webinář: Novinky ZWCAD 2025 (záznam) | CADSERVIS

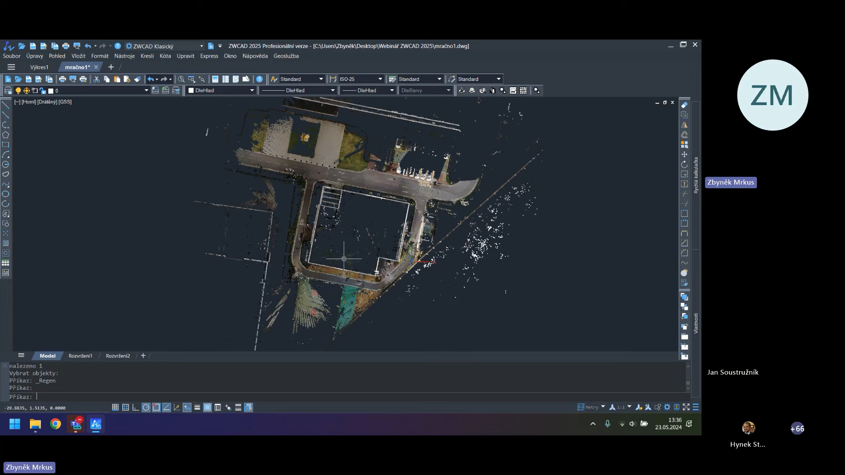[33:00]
Shift, zamáčknout kolečko pro 3D orbit, ať se dáme na ten 3D model jako takový.
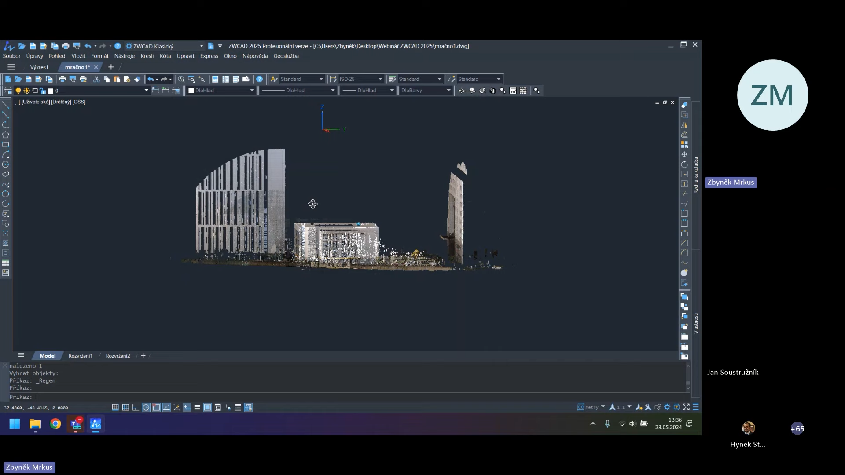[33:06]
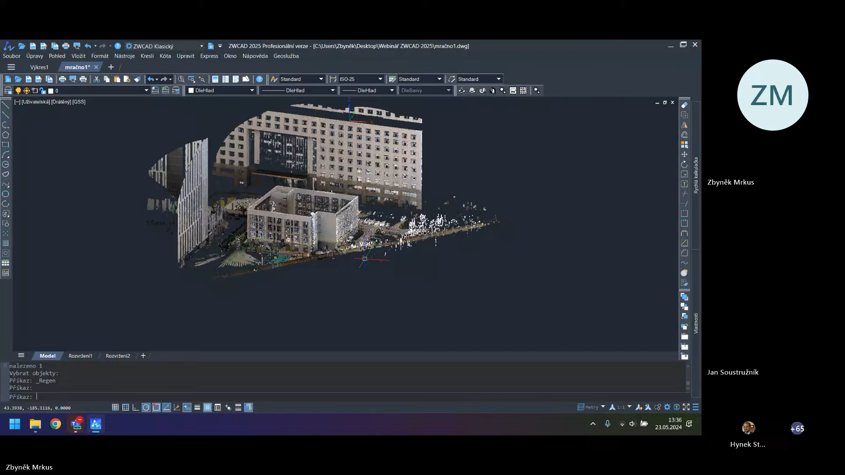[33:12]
Je vidět, že tady předtím jsou nějaké stromy.
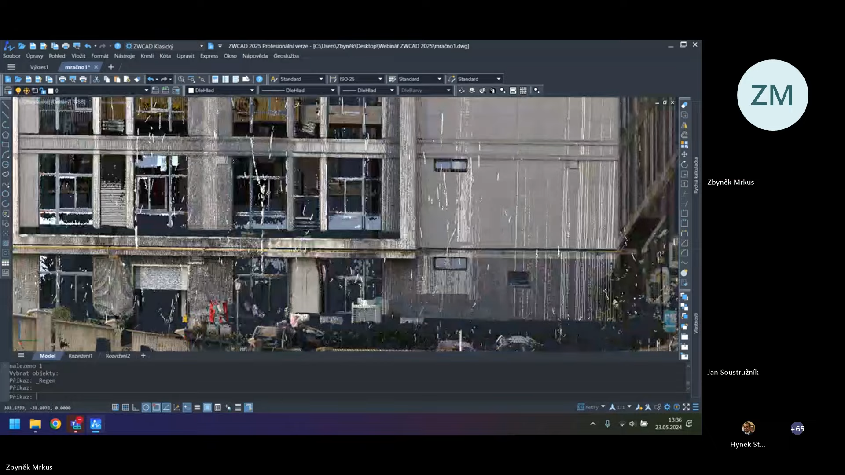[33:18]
Ono samozřejmě spousta těch skenerů má tu možnost už tu zeleň vypnout přímo při tom skenování, při tom nastavení.
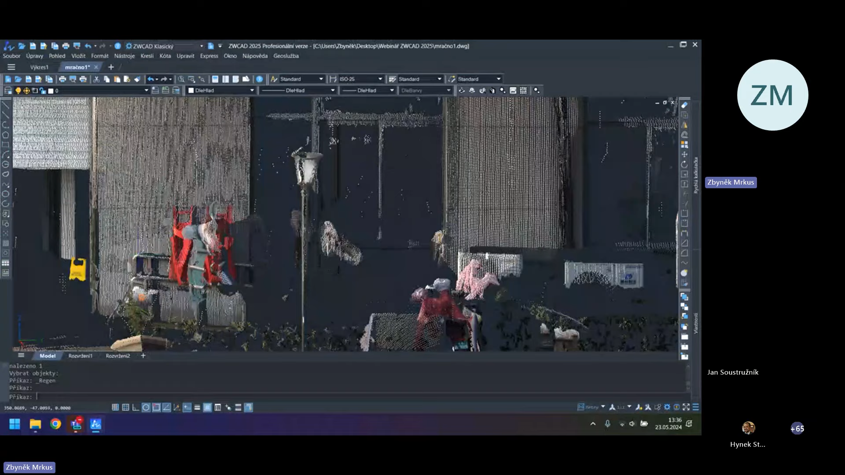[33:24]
Co se týká toho mračna bodu, já s dovolením pořád se budu držet v tom klasickém prostředí, takže si jenom vytáhnu toolbar mračno bodu v ribbonech, potom když tam to mračno bodu načtete,
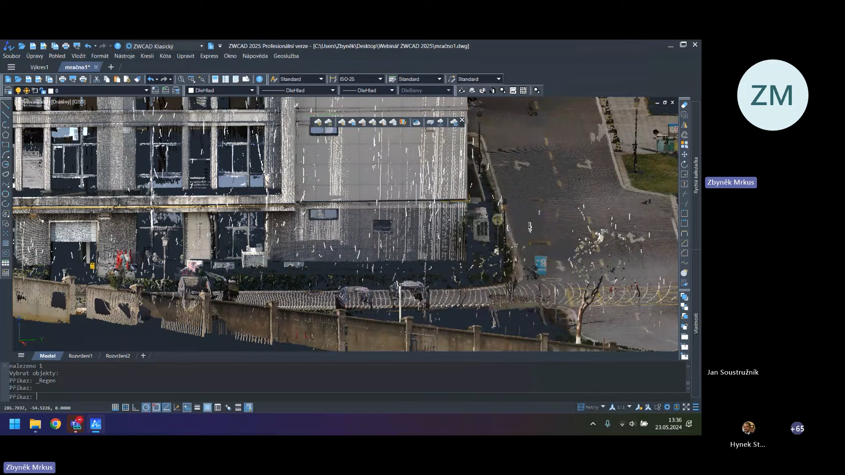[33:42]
tak se vám otevře karta přímo mračna bodu, kde to nastavení je úplně stejné samozřejmě. Tady tohle nastavení bylo již v té předchozí verzi V24, nicméně říkám, jsou tady potom nějaké klasifikace navíc, jsou tady upravené věci a hlavně ta rychlost toho načtení mračna bodu je úplně někde jinde,
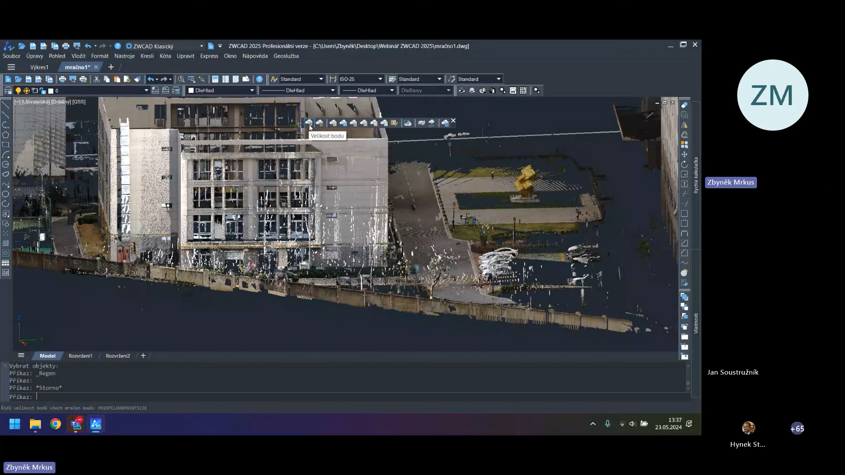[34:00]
než byla v té předchozí verzi. Velikost toho samotného bodu jako takového, když to přiblížím jenom,
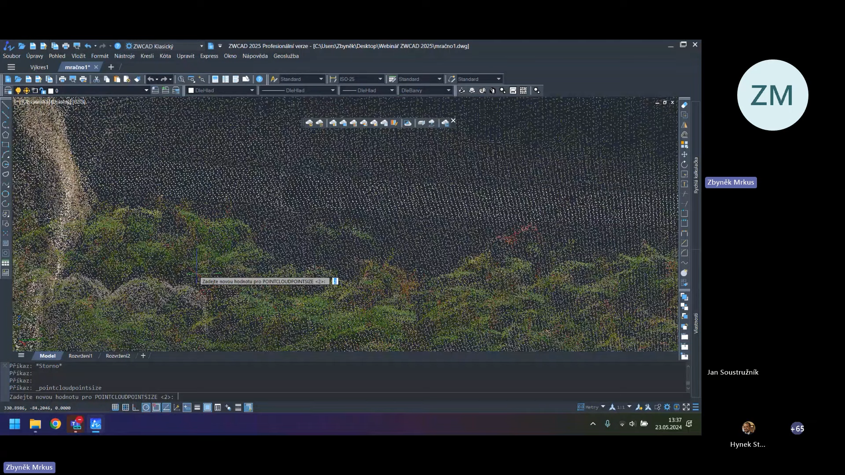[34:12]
nevím, jestli to vidíte dobře, ty body jsou prostě... mají určitou velikost, teďka je ta hodnota na výchozí hodnotě na dvojce, když to dám na nulu, nejde to, samozřejmě píše to od 1 do 10, takže dávám jedničku, ty body budou v úzovkách tenší,
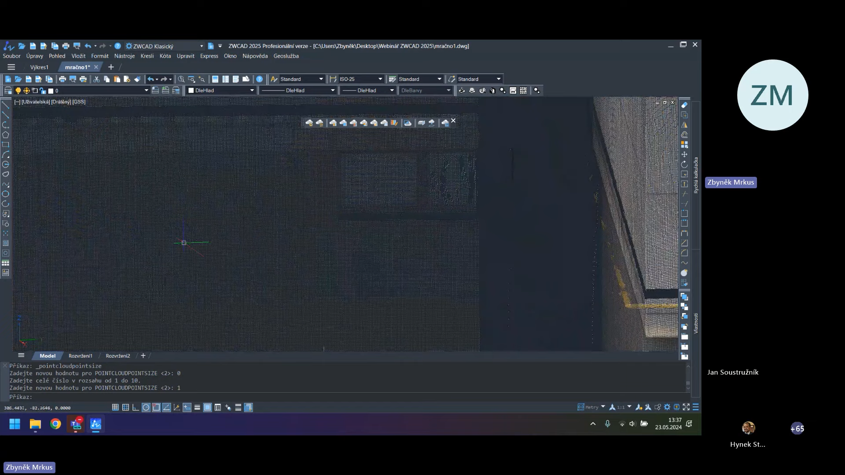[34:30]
když to dám naopak na desítku, ty body budou tučné, velké.
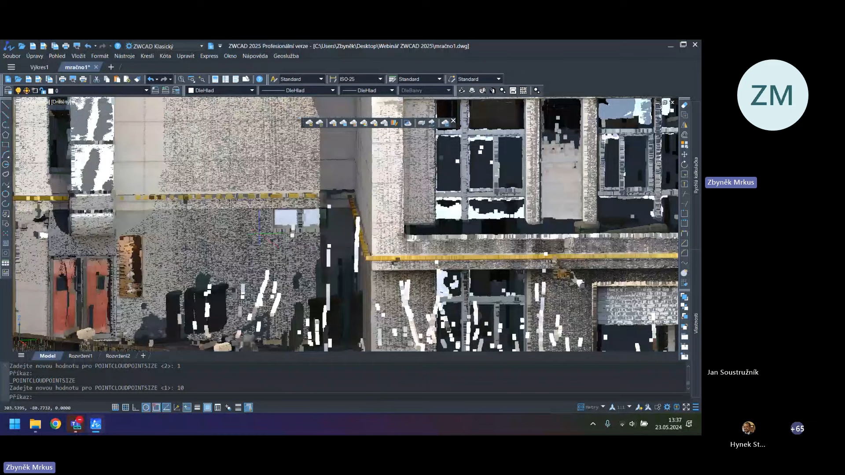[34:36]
Já se vrátím na hodnotu 2,
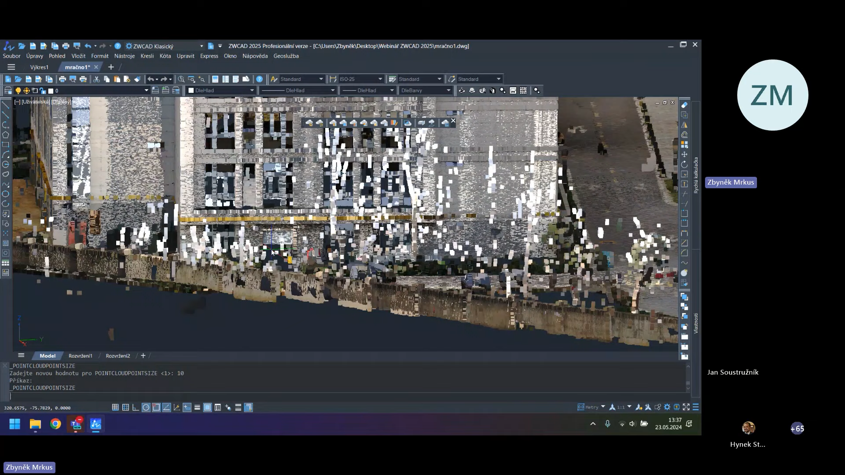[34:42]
takže nastavení velikosti bodu. Úroveň detailů, tady opět hodnota 0 až 10, víceméně tam nějaké extra změny nejsou, ty body se jinak překreslují akorát. Ono u určitých těch výstupů toho mračného bodu,
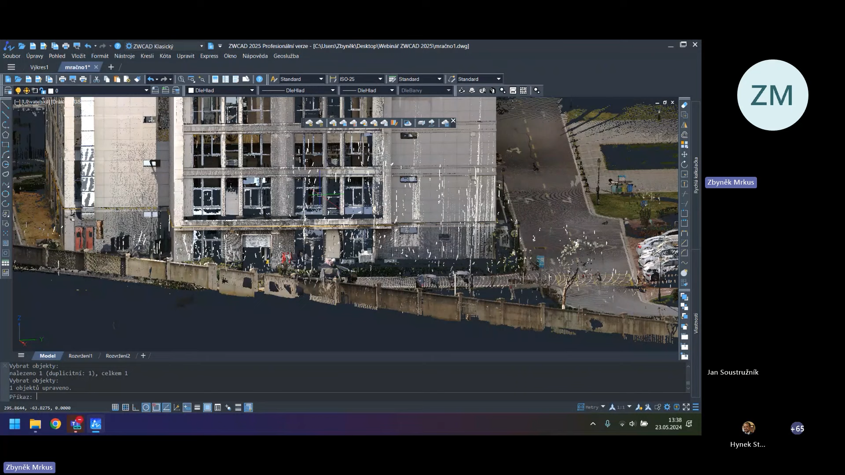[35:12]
myslím těch souborů, ať už je to E57 LAS a tak dále, tak to nastavení potom funguje vždy jinak. Možnost přepínání
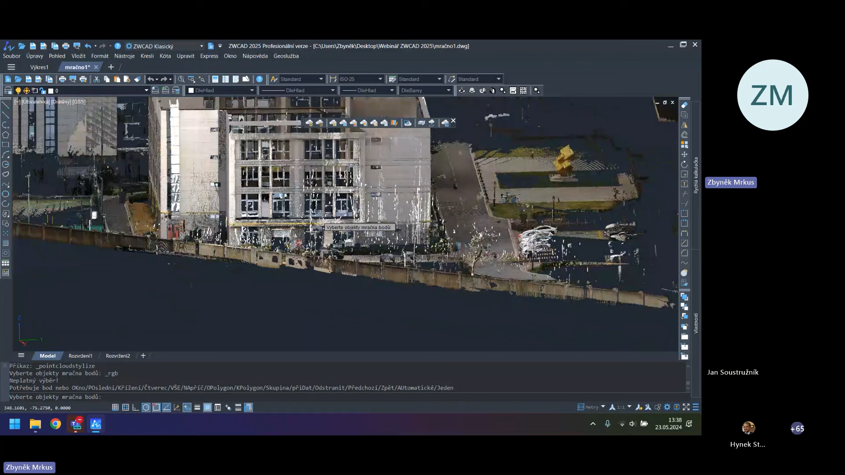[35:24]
zobrazení grafického toho mračného bodu, bude tam RGBčkové, tak jak to máme teď, vlastně, že vidíme i barvičky, barva objektu jako taková, normální výška, intenzita nebo klasifikace. Když dáme tu klasifikaci třeba,
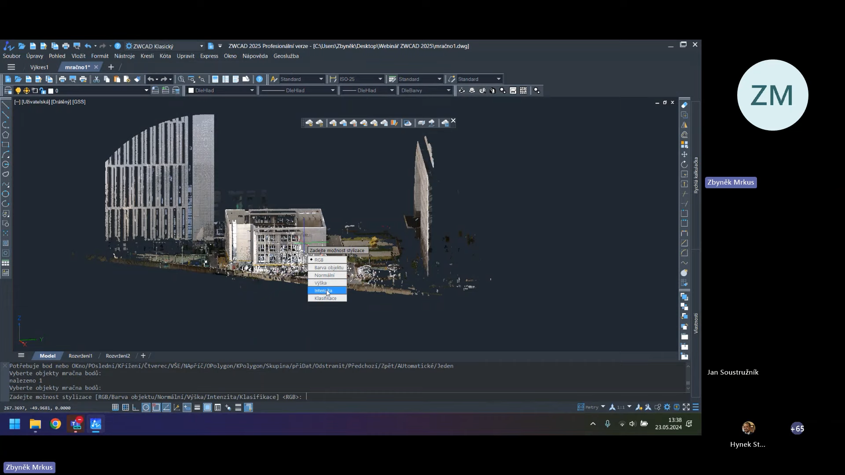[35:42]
chtěl jsem říct intenzitu, tak nám to zobrazí jiné barevné schéma těch jednotlivých bodů, které jsou blíž, dál a tak dále.
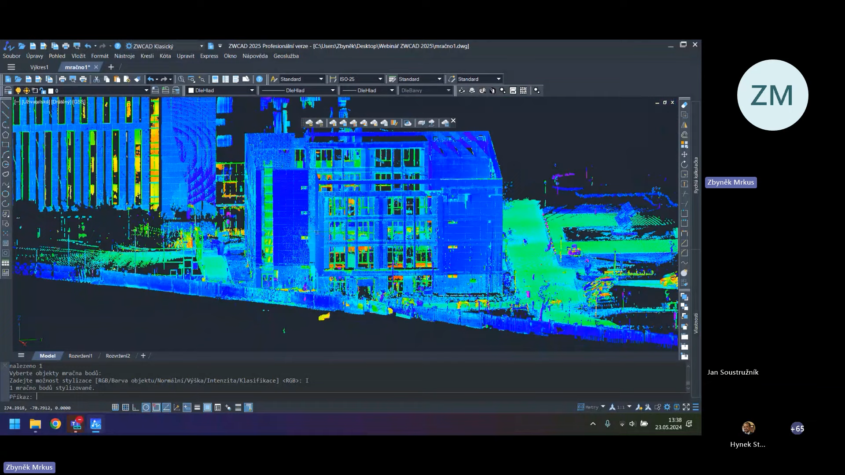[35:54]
To potom ukážeme si na tom druhém příkladu toho mračného bodu, kdy tam budou v podstatě, bude tam skenovaný terén, budou tam různé výšky, porosty, já nevím, nějaký řáb a já budu moct ty jednotlivé vrstvy víceméně vypínat podle té barevnosti.
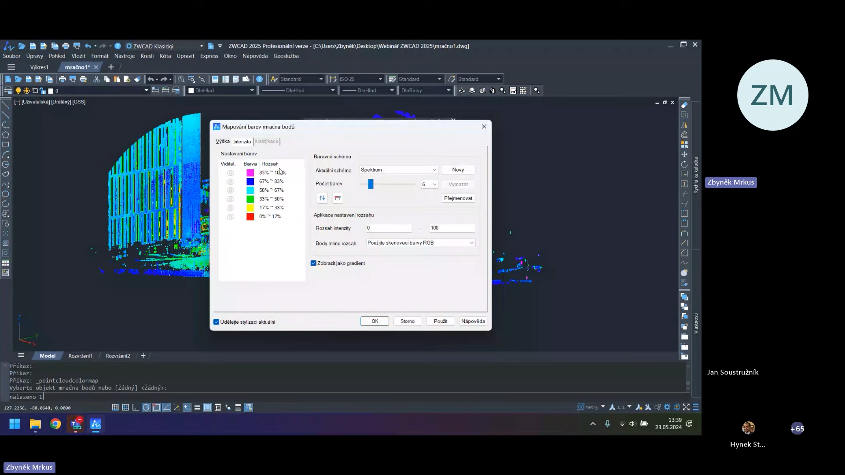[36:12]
Ono potom tady se to právě definuje, ale to si ukážeme na tom druhém mračnou bodu. Je tady možnost potom oříznutí mračna bodu, řez mračna bodu. Na rovinu přiznám se, že ten řez mračna bodu nefunguje ještě úplně tak, jak by si představoval. Když to mračno bodu člověk řízne, tak by chtěl opravdu obrysy. Ono vám to udělá, udělá to čáry, ale vy jich pak musíte nějakým způsobem dopracovat, spojit. S tímto souvisí ale ještě další informace. A to je ta, jak pro to mračno bodu,